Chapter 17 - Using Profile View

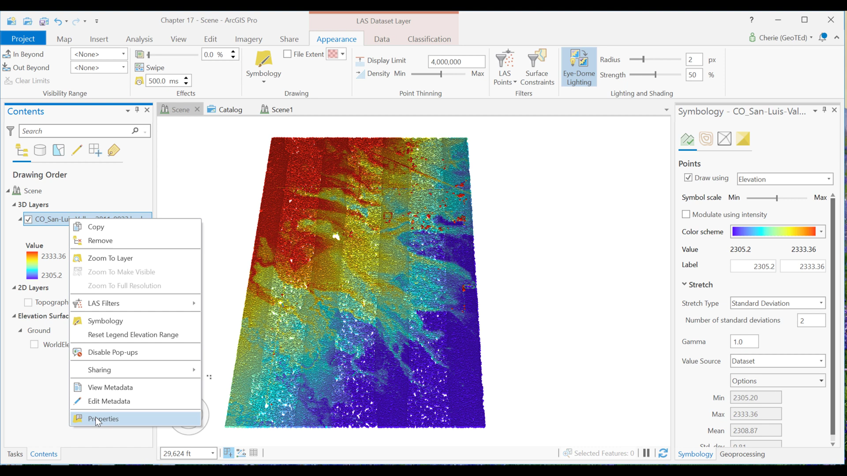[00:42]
Here are the five classifications, unassigned, ground, low noise, water, and rail.
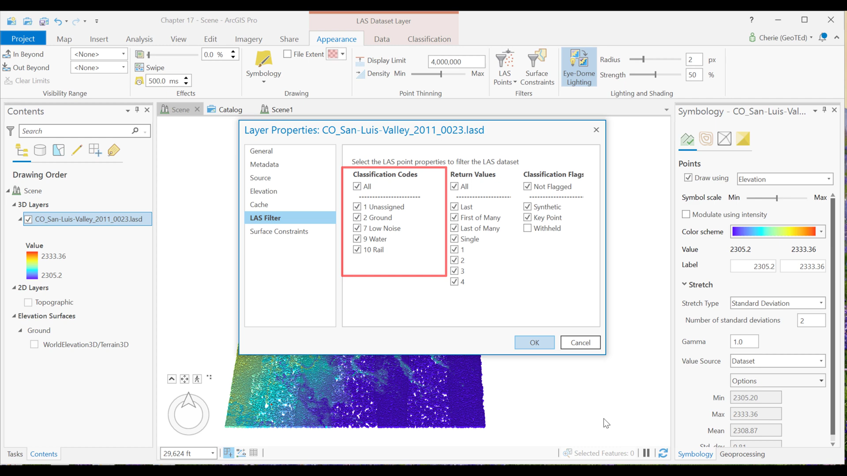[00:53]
Let's close this window and change the symbology to classification.
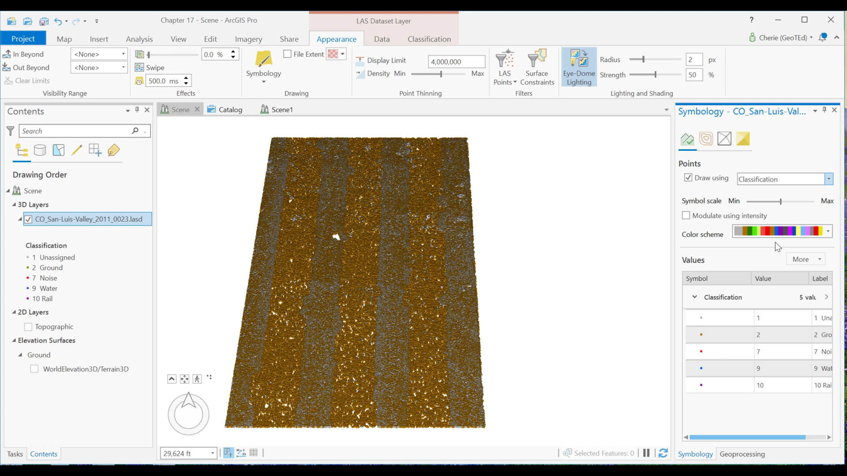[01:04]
Then let's change the colors so we can distinguish better between the classes.
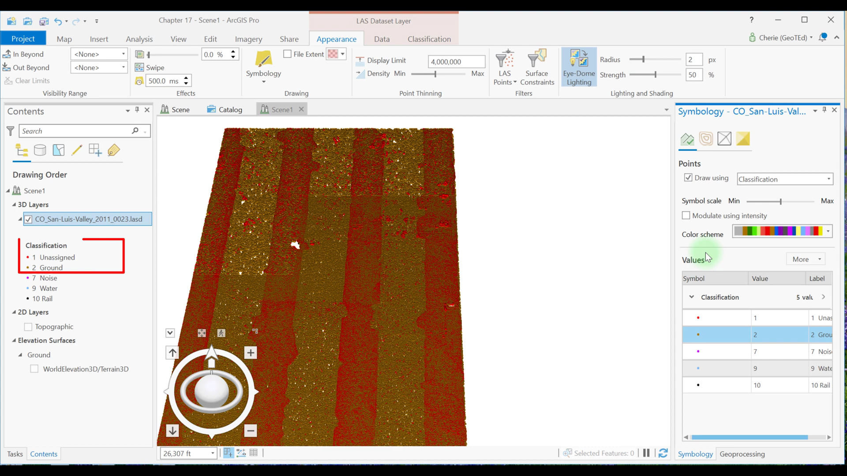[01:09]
Notice most of the points appear to be unassigned and ground.
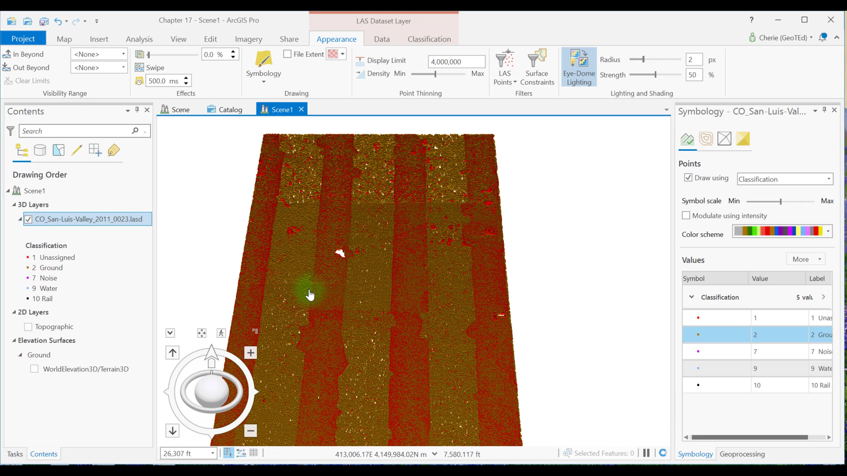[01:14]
I'm going to zoom in a little bit to an area of interest for us, this little grouping of points right here. Let's take a look at a slice of these points of this area to try to determine what those unassigned points are. Go up here, make sure your San Luis Valley data set is selected and that you see this last data set layer tab up here,
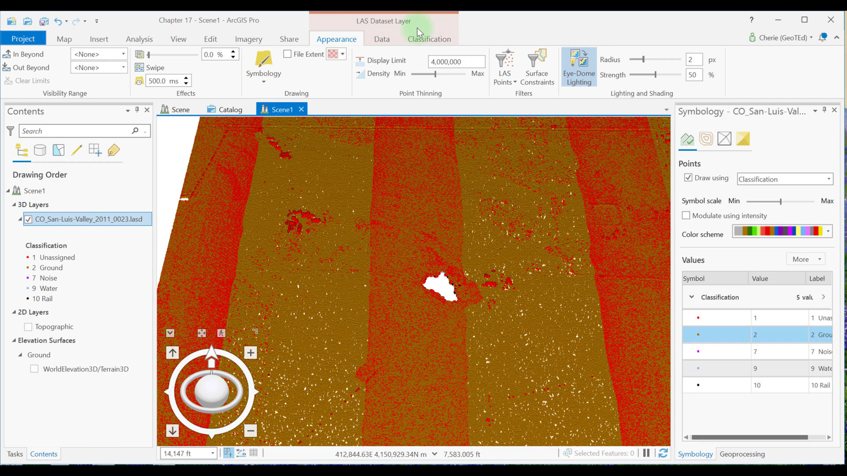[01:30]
and go to the classification tab there. Included in the profile viewing group is the depth of the profile. This depth can be increased or decreased. The depth used depends on the area being viewed. If it's bare ground, the depth can be increased as it's unlikely that the points would be related to anything but ground. However, in forests and urban areas, for example, features can vary greatly even within 10 feet, so the depth may need to be decreased there.
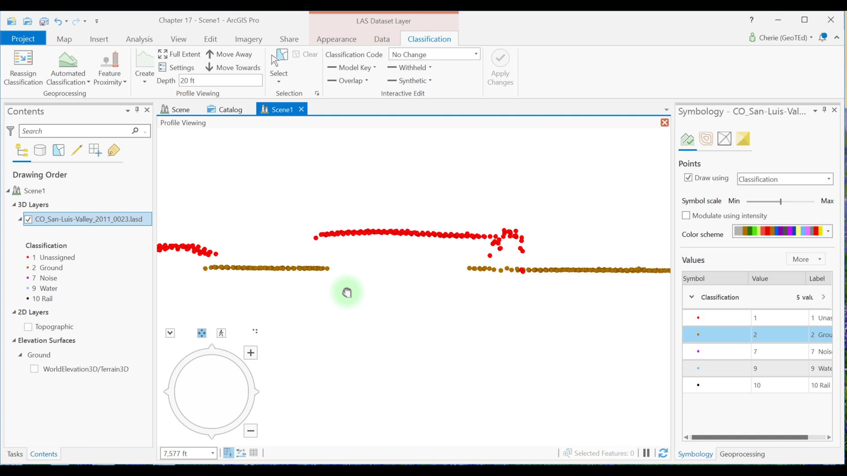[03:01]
So what feature do you think is represented by this straight row of points that we see up here?
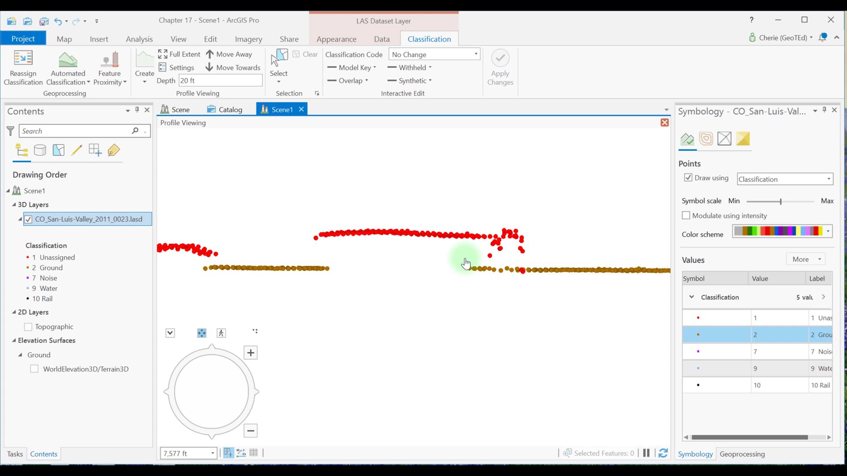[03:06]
What about this cluster of unassigned points that we see over here on the left?
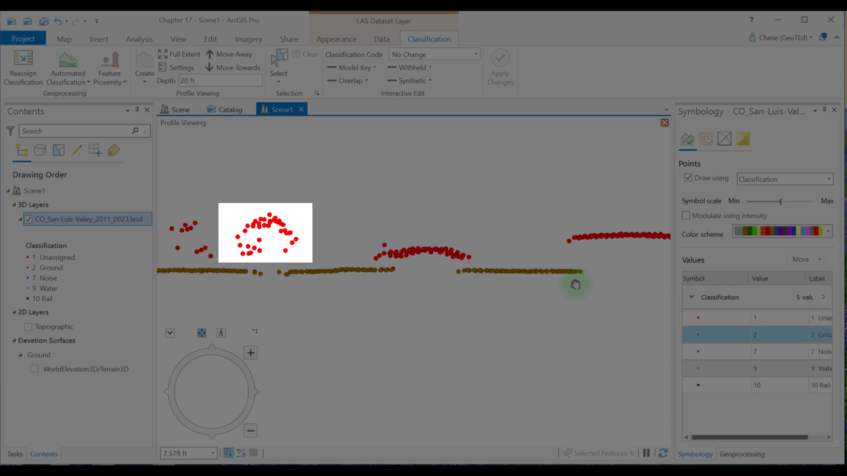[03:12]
And notice too that some unassigned points are intermingled with the ground points down here at the bottom.
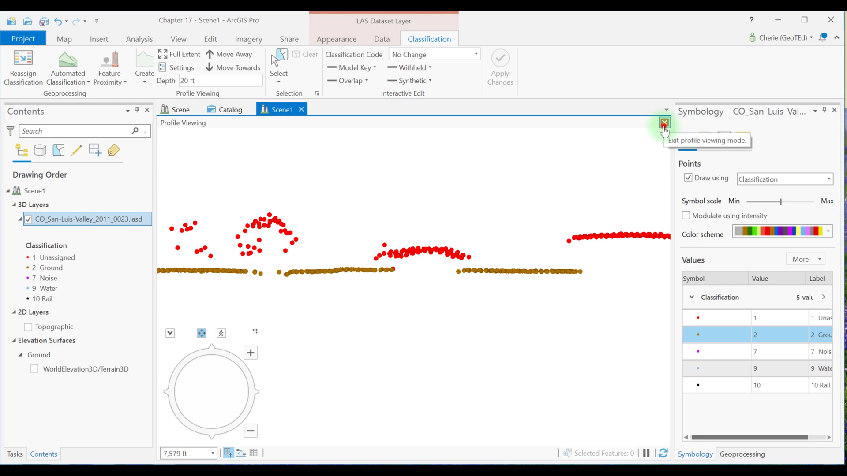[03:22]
Let's exit profile viewing and zoom into the area where this profile view was created. So let's just zoom right in.
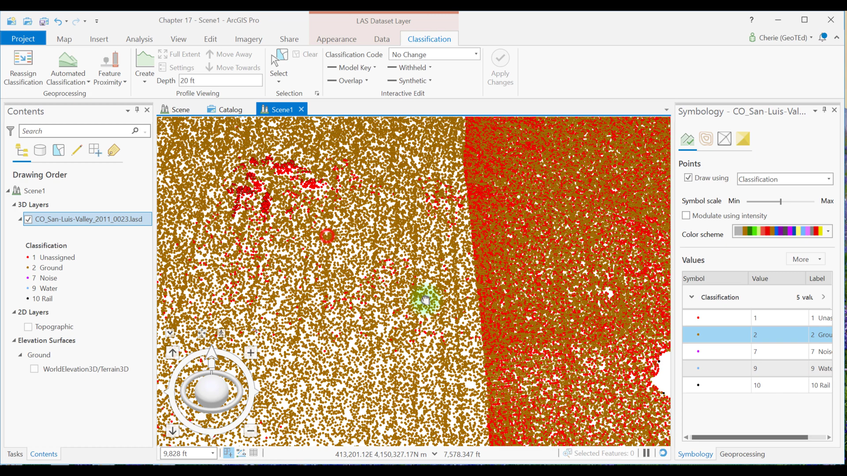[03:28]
And as we zoom in, we can get an idea of what we might be looking at. That straight row of unassigned points we cut through here. That's roof lines for built buildings. And the clusters that we saw on the left side was probably this grouping of trees that we see right here. Let's change the depth to 30 feet and create another profile view down here in the sort of sparse area. So going up here, changing this to 30,
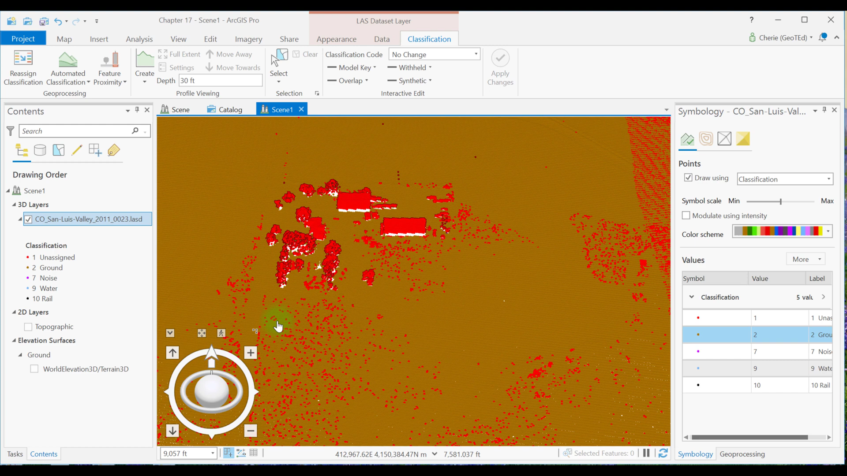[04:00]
I'm going to create a profile view right about here. So from this profile view, it appears that the unassigned points that we see, that those little red spots are above the ground.